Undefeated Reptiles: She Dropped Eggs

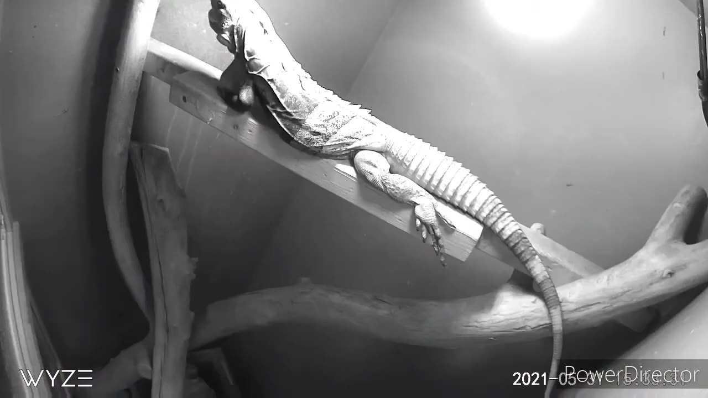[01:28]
And here's camera number two over the basking spot so that way I can see if she was to drop them or not